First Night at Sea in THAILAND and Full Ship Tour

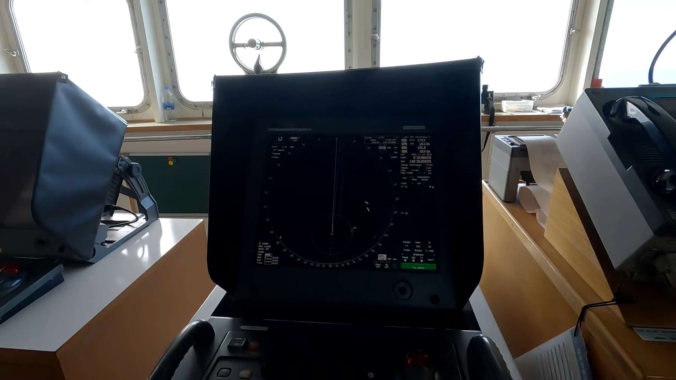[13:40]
Yeah. These are other ships? Yeah, this is the island.